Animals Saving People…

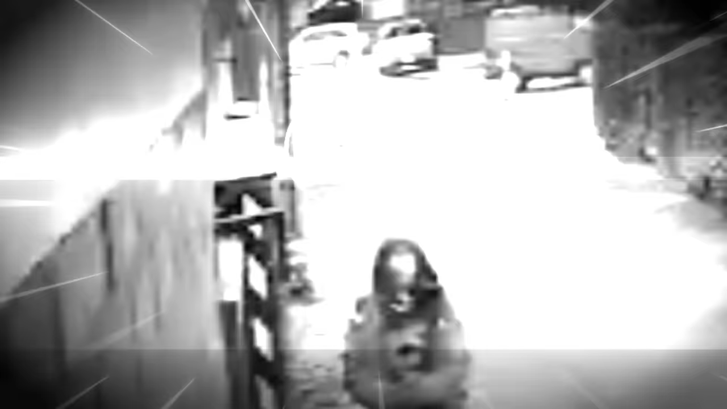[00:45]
During a potential kidnapping, this hound was not napping on the job. Next time you see a dog chasing car wheels, hold off on your judgment.